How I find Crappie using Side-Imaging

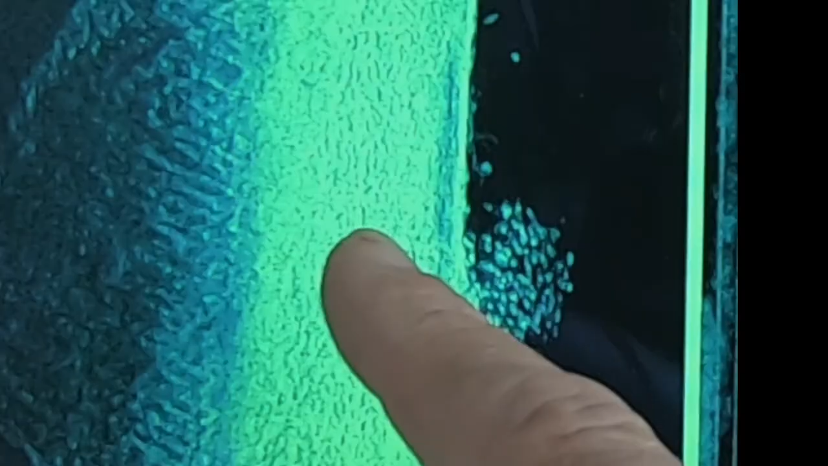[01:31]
But there's going to be clusters of them. They're going to be in brush.
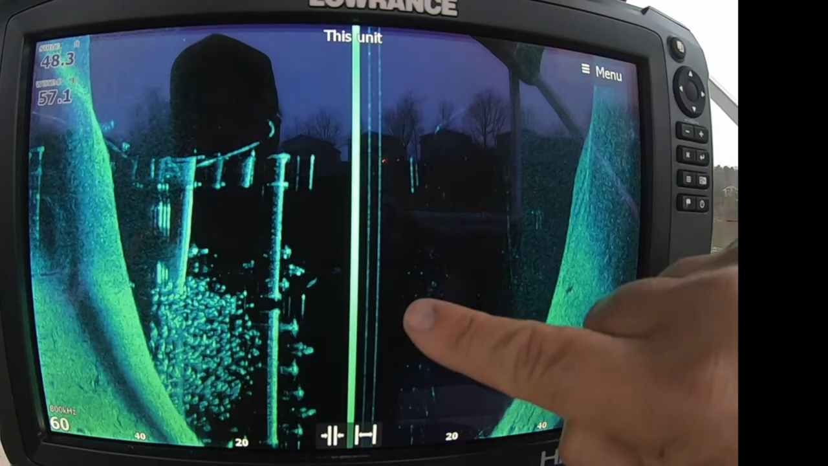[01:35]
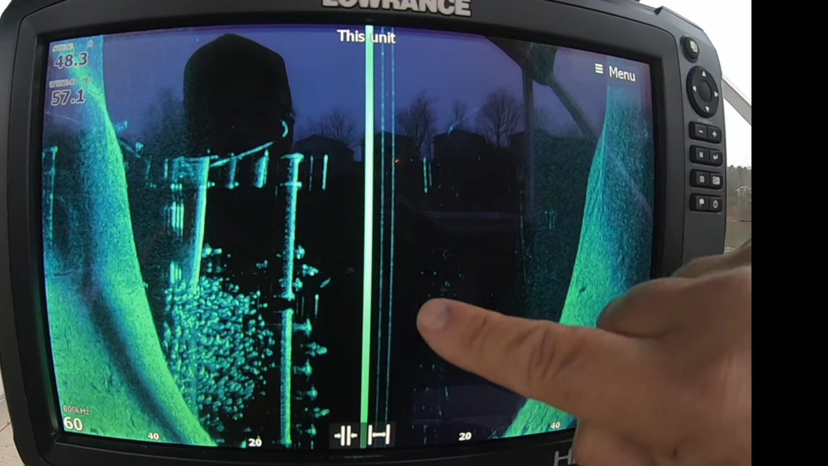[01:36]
They're going to be up underneath docks. But they're easy to see.